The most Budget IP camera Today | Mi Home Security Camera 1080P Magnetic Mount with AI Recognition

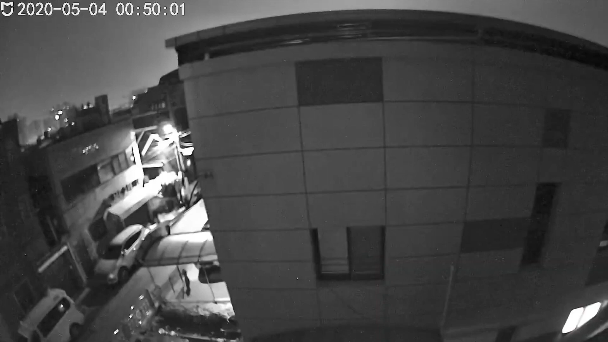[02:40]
Na-detect niya. Basta gumalaw. Ayan. Na-detect niya. Tapos, yan. Night view. Ayan. Nagkikita niyo. May face detection pa rin siya. Nakikita niyo. Diba? Ayan.